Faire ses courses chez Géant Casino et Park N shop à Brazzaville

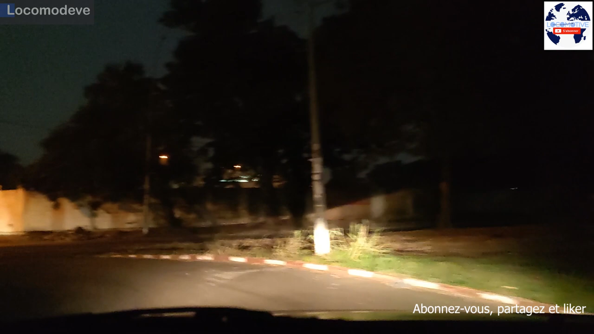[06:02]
Mais sauf que tu vois, lui, ce qu'il a fait là, le bus là, ça se fait pas. Conduite ici, c'est... Je dis que c'est pas éclairé, c'est... Après, même il y a une moto qui vient sans lumière. Donc... Le gars, il n'a pas la lumière et il roule. Sur... On sort ici. Non, mais franchement, j'ai jamais vu ça. Hein. Même si tu clignotes, par exemple, tu clignotes. Mais les gens font pas attention. Mais la personne ne te calcule pas.
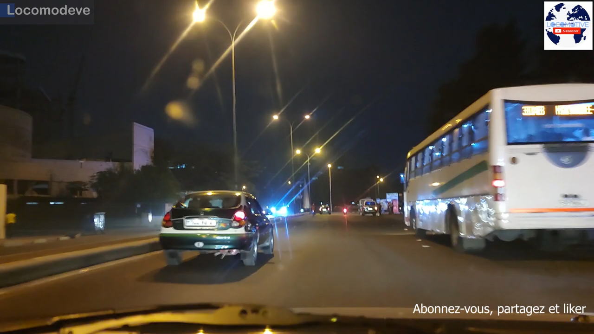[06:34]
Elle va continuer à foncer sur toi. Il fait sa vie. Hein. En général, quand on clignote, la personne qui est derrière ne doit pas continuer à foncer. Mais c'est un moyen de communication. Eux, quand tu clignotes, lui derrière, il comprend ce que tu veux faire. Mais eux, ici, ici, en fait, le dialogue est rompu entre conducteurs. Hein. T'as beau clignoter, t'as beau faire moi, ce que tu veux. Moi, je veux qu'on passe par le plateau, parce que ça l'a déjà fait la nuit. On passe par ici pour le plateau. Là. Donc ici, là, c'est l'assemblée.
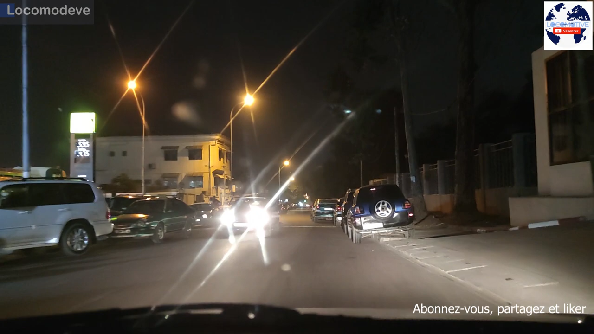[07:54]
Et là on va livrer. En fait, il y a pénurie de carburant dans le pays depuis avant-hier.
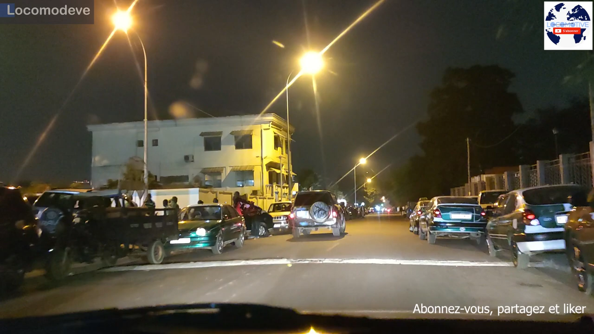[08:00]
Hier. Il n'y a pas de carburant en fait. Donc là c'est la queue. En ce moment pour avoir un taxi c'est très très difficile. Voilà. Toutes ces voitures que vous voyez là font la queue pour l'essence. C'est bizarre, quoi, nous, on n'avait pas ce problème-là. Hein. Ah, peut-être qu'il y en a maintenant. C'est ça aussi des contrôles. Comment ? Parce que pas dans le pétrole à côté.
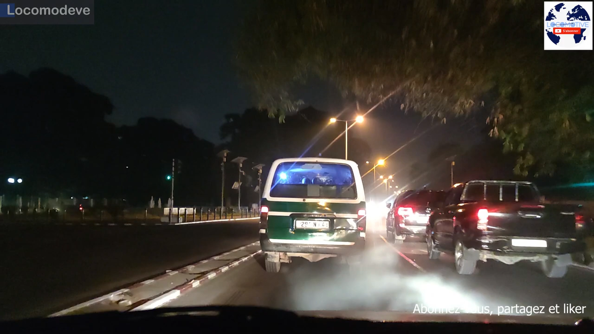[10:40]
Tu vois, regarde bien comment ça éclaire, ça capte. J'aime pas rester ce côté-là parce que la lumière là est trop. Ça y est plus. Voilà. Oh ici normalement c'est bien. Mais le problème c'est que si tu roules ici, les autres ils te font la misère. C'est mieux ici, comme ça, ce qu'on te double ou pas par la droite. Qu'est-ce que tu m'appelles ? Qui c'est qui t'appelle ?
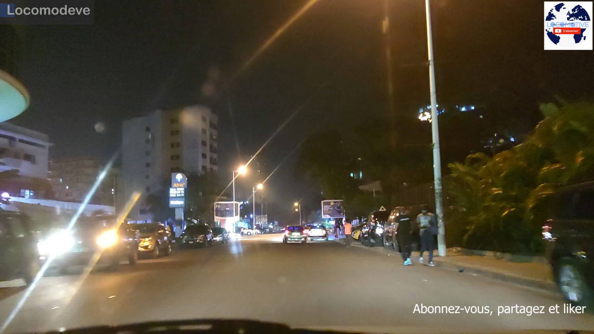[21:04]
Passer un peu par là parce qu'on a toujours l'habitude d'aller de l'autre côté. On va essayer de passer par ici. On sort ici même quand on clignote, ils s'en foutent quoi. Je dis que le dialogue est rompu depuis hein, entre ouais. conducteurs. Hein. Il n'y a pas de communication quoi.
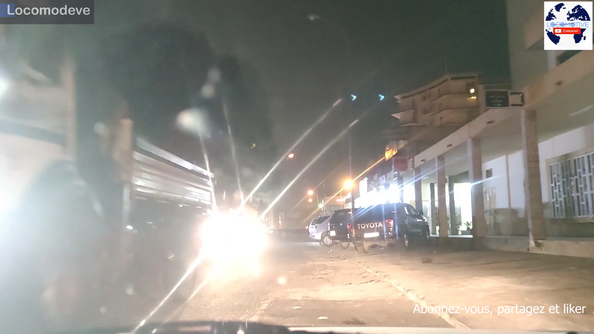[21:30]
T'as beau clignoter, t'as beau faire quoi que tu veux, mais après. Ça passe pas quoi, personne ne prend ce que tu veux quoi. C'est chaud, hein?
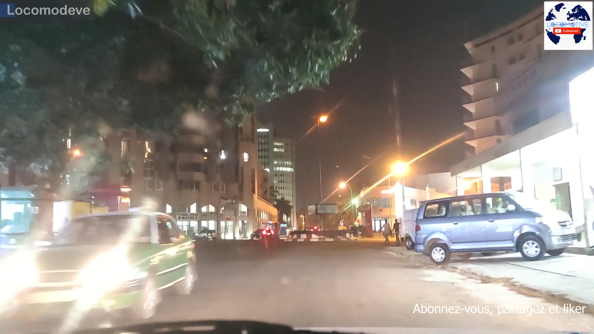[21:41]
C'est chaud.
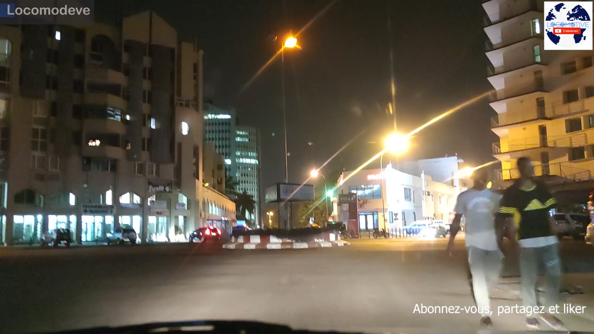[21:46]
Donc on va passer, on va passer par là et on va contourner par là-bas parce que comme là il y a un sens interdit.
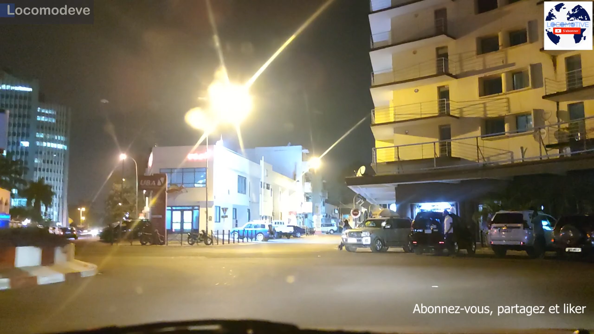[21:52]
Tu peux refaire le rond-point? Non, je fais pas le rond-point. On continue comme ça, on va contourner. Pour rentrer à. Parce que la zone de ça ici, j'ai jamais pris la nuit.
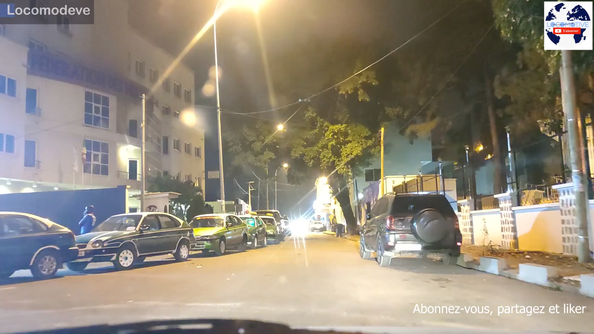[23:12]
Ils attendent la livraison ou quoi? Tu penses qu'il y a un... Mais pourquoi il met les phares lui hein? Il peut enlever ses phares, c'est quoi ce comportement?